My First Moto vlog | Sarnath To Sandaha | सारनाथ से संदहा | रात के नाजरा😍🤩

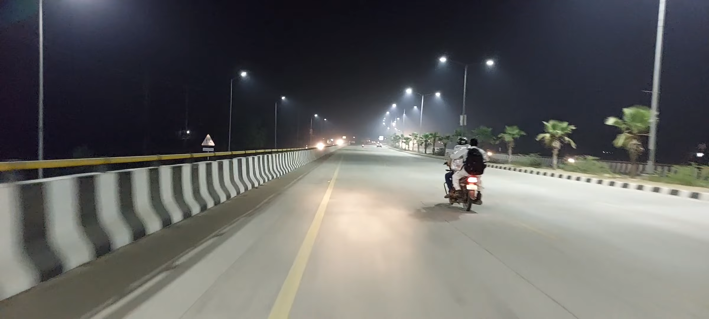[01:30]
दे� का नजरा है जो आप देख रहरे हैं अल्क Whenever जोकि संदवा में आप जाएंगे तो वहीं पे जाहन के दाहिने मुड़ेंगे तो बनारस के लिए चले जाएंगी अगर वाइं मुड़ेंगे तो आप चले जाएंगे गाजीपूर गोरगपूर वाला रूट है अगर आप सीधे चले जाएंगे तो यह रूट
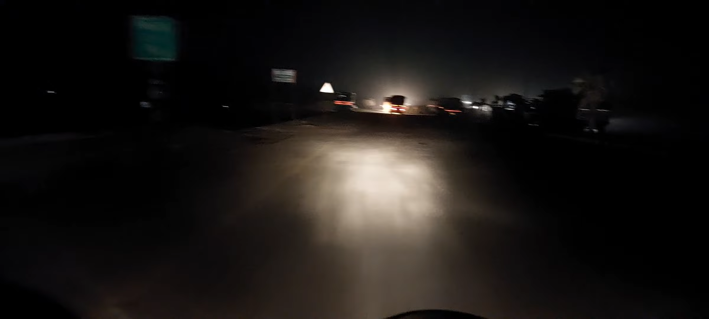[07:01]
वह भाई साब लग रहा है इधा लाइटी नहीं है और मैं अंधेरे में आपको क्या ही दिखा हूँ
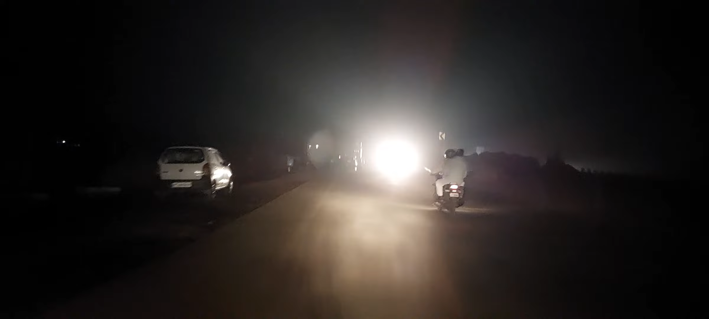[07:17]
देखिए इतनी बड़ी मिश्टेक
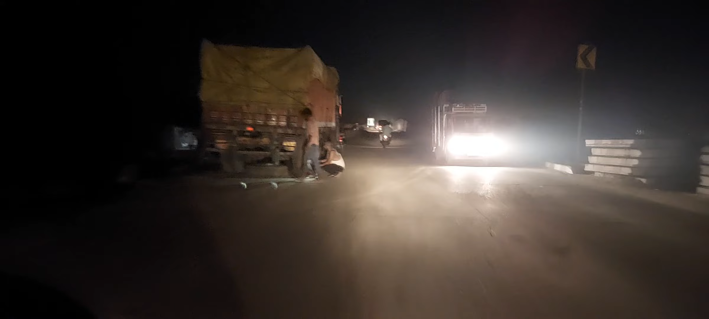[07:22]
अब ओजिट लेन में आ रहे हैं ऐसे ही दिल घटना होती है यह देख दीजे आप लो
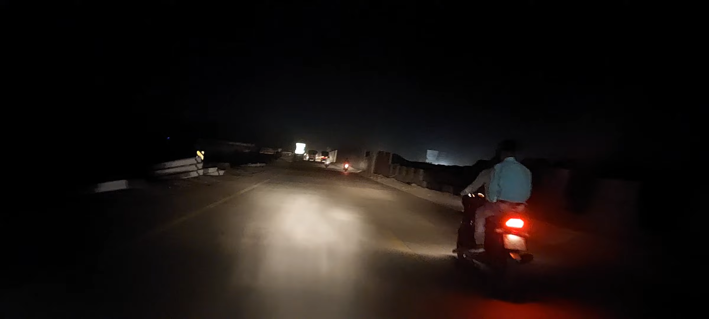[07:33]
यह ओवर ब्रीज बनाया जा रहा है जो चौराहे पर गाजीपूर बनारस और चंदोली और यह जो रिंग रोड हम जीता से जा रहे हैं यह उसका ब्रीज है काम काफी तेज चल रहा है बहुत ज़्यादा तेज चल रहा है
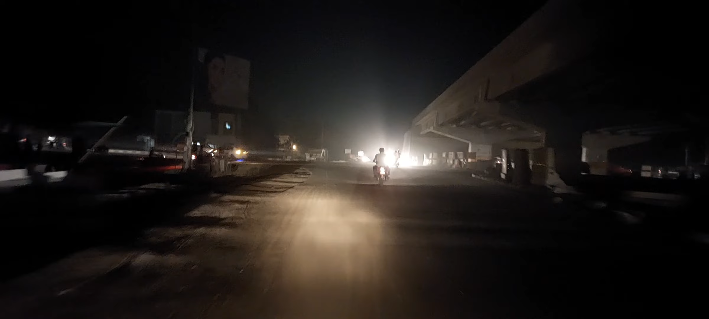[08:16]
यह हम लोग संदहां चौराहे पहुच चुके हैं यह संदहां चौराहे यहां पूरा काम हो चुका है लगबा गुरीज का उपर में और
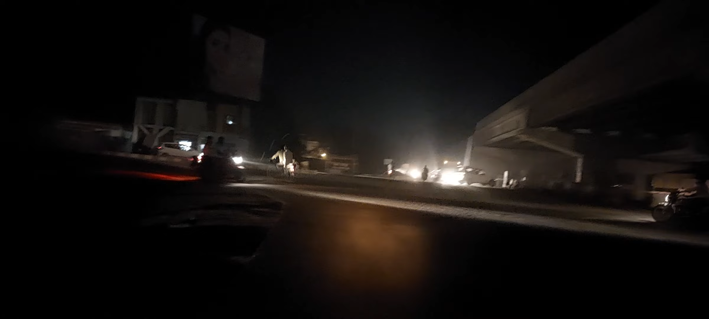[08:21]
यह सब काम हो रहा है नीचे का तो ही है संदहां चौराहे